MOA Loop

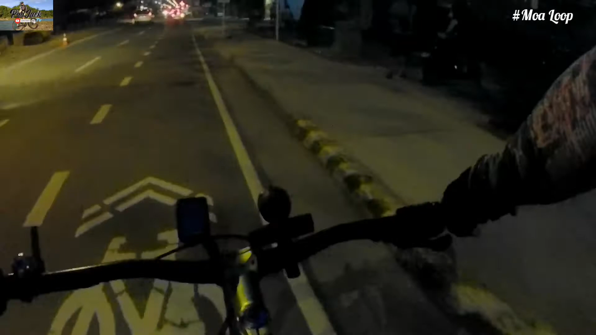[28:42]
Kaso marami rin kasi sasakyan, di tayo makapag-ano rin dun eh. Sa pinaka-globo. Oo.